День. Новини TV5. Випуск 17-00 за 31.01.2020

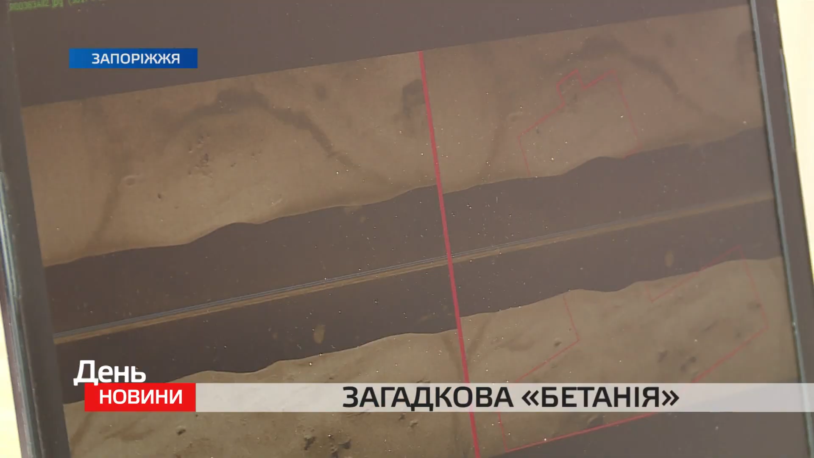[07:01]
Попереднє дослідження карт та схеми з залученням спеціальної техніки показали ще один цікавий об'єкт на дні Дніпра.